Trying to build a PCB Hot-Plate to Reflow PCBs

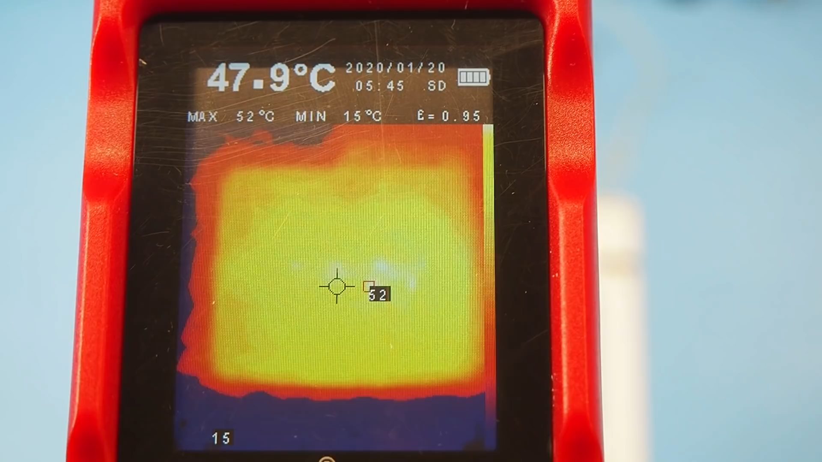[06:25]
On screen: spot 47.9°C, max 52°C, min 15°C
the temperature is around 48 to 49 degrees.
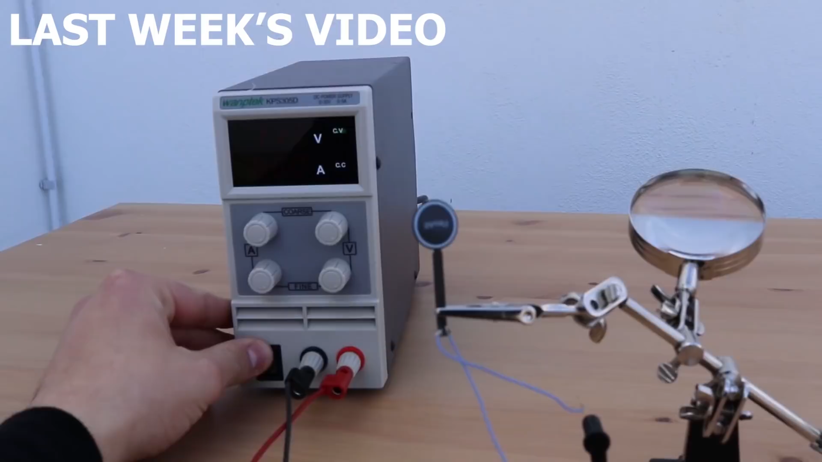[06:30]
This was kind of unexpected because flexor behaves completely different at this voltage level.
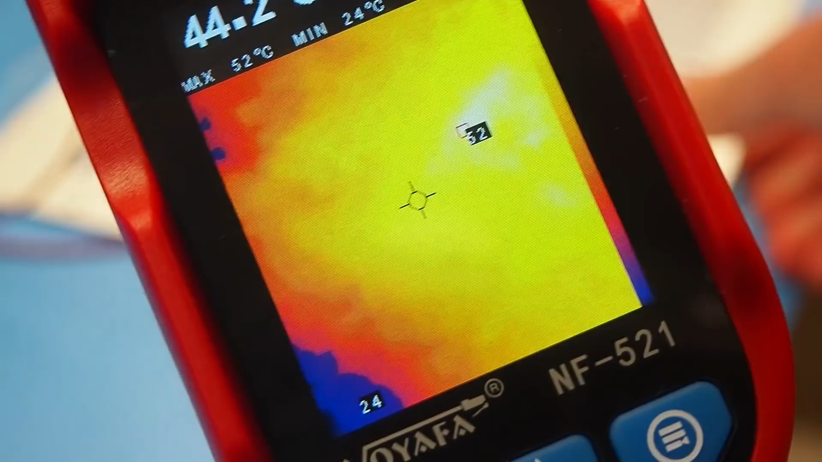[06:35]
On screen: max 52°C, min 24°C
The aluminium core is spreading the heat across the whole PCB area keeping every section at the same temperature which is good but I thought it would still get hotter than this.